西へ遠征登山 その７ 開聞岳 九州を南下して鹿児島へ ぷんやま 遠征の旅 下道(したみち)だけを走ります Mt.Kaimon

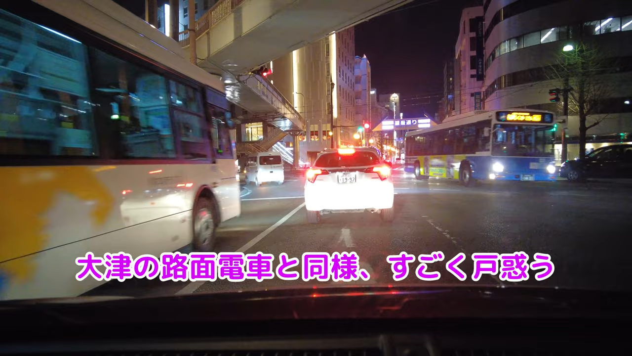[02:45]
それは、どう行けばいいんだ?よくわかんない右の電車走ってるし
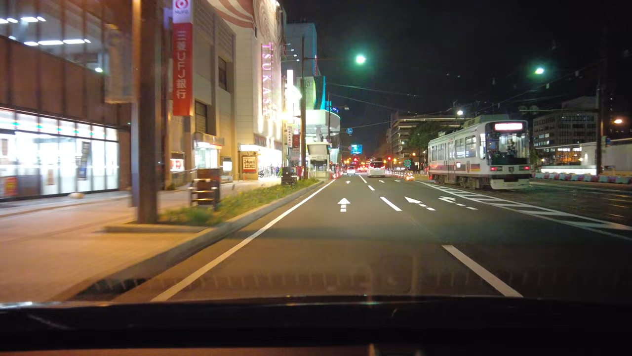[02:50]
怖いね電車と並行してるよ大丈夫?悪魔の女